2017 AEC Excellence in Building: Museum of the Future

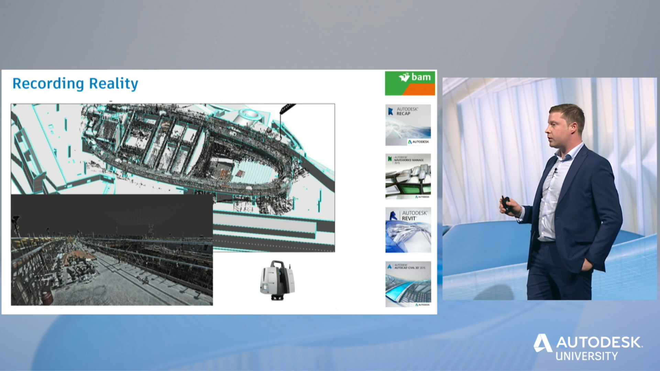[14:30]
And send all this information to our subcontractors so they can reach to check their design. Change anything they need to change before it got to site. So the last image then is just our latest image on site.